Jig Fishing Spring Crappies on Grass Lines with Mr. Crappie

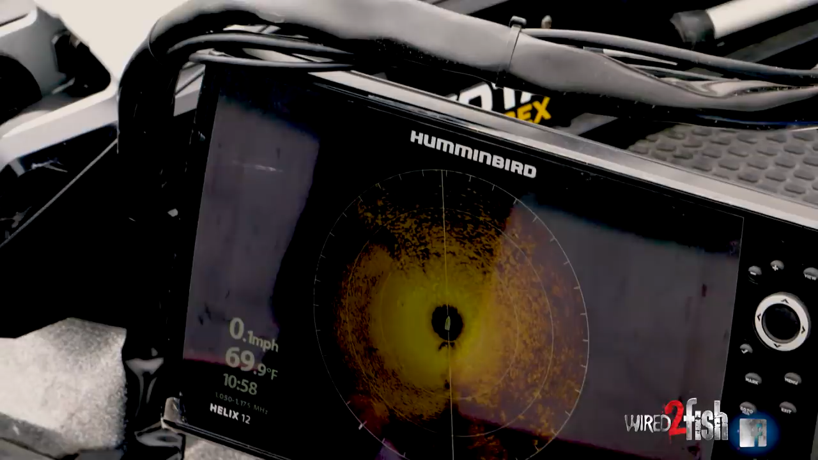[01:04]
On screen: water 69.9°F, speed 0.1 mph
I can see the edge of the grass line right here and I'm looking at that grass sitting out there about
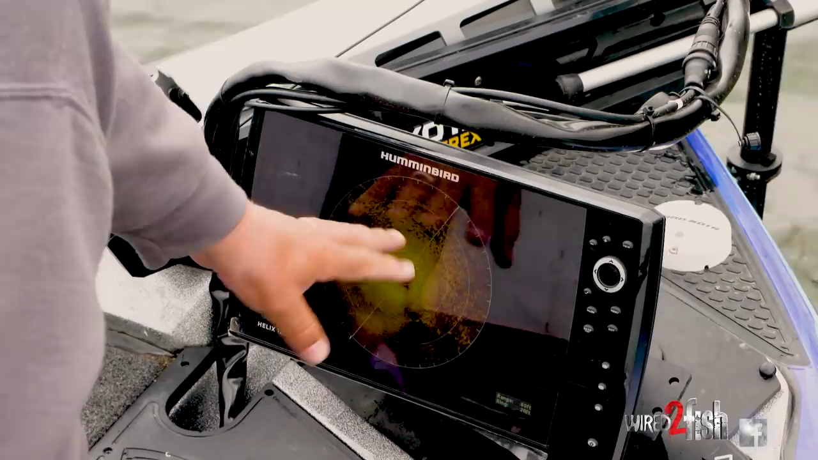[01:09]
40 feet and so what I'm doing is I'm casting to the eelgrass and pulling it